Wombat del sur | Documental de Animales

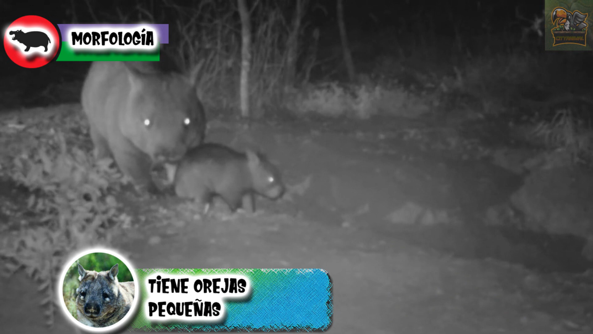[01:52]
y en la coronilla 2 orejas redondas y reducidas, su cuello no es tan largo y da la apariencia de ser 2 esferas unidas,